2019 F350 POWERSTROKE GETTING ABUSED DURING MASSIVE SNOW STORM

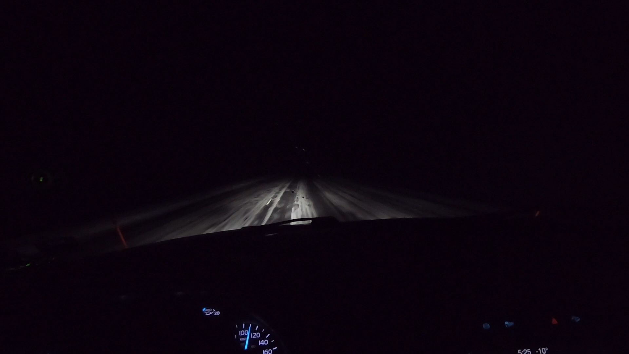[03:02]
And then get to the house and get ready to load up trailers and meet my buddies by, 9:30 in the morning. So, see how bad the roads are heading over there, but we can hit a pretty good little speed here. These tires are holding up great, and this truck is just an absolute tank. So yeah. As always, let's go. Okay, so I am done the cottage road across the lake, and here we are at my place.
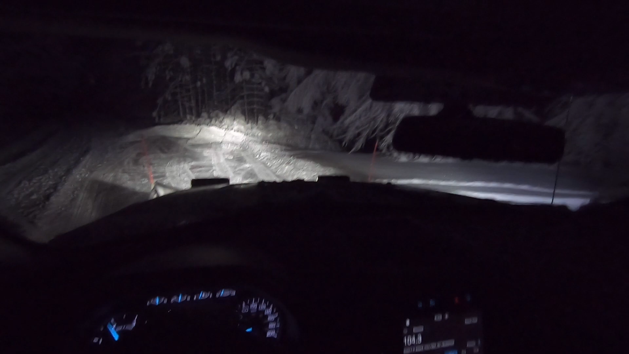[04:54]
anyway, whatever. It's not my driveway. So I'm gonna like I'm doing right now is I'm starting back a ways from my driveway to try to hope that when he comes it helps,
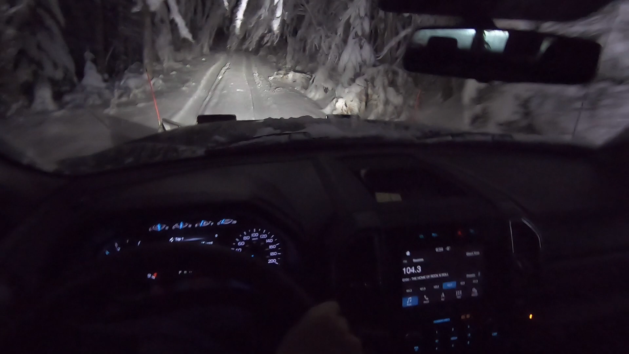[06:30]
Now, if there was a lot of snow, what I would do is I would have to put it in full V and V it all back. Oh yeah, look at this.
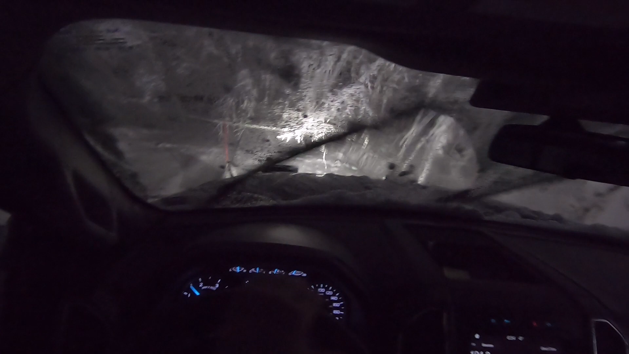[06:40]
This is like hanging right on the ground, basically. I don't even have a chainsaw with me, but okay, I had to unlock this gate. All right, we are back at it. Ready to go here. I guess we put it in drive. Oh, the old girl gets abused.
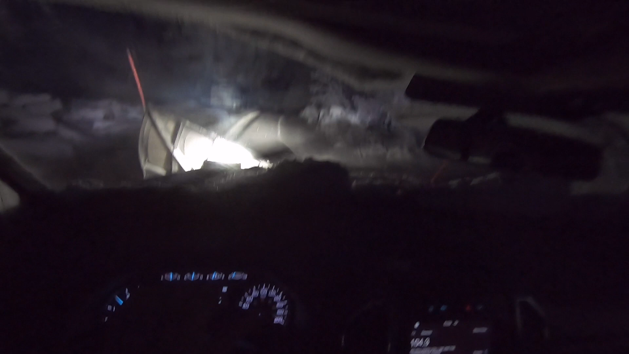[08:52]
We got some snow. Truck's full of snow now in front. I can't even see it. My vision's basically gone. Yeah, that sucks though. I'm gonna have to take care of a lot of those trees for sure.